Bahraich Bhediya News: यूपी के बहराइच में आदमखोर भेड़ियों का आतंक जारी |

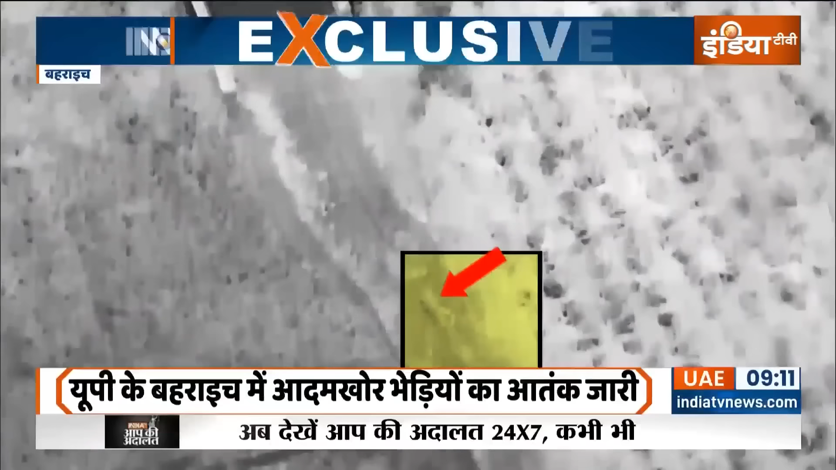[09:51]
ये क्यों पकड़ने वाली टीम के रिए चैलेंज है वो भी जान लीजिए।
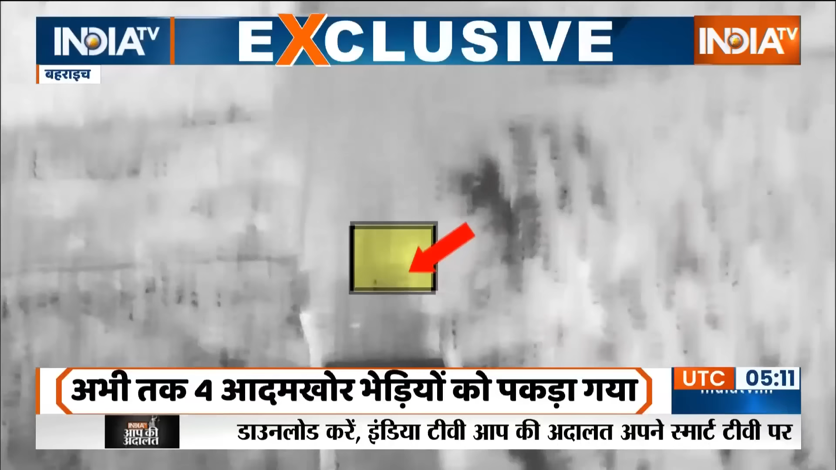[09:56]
दरसल तीन पैरवाला भेडिया जिसे लंगड़ा भेडिया कहा जा रहा है। आदमखोर भेडियों के जुंड का ये लीडर है।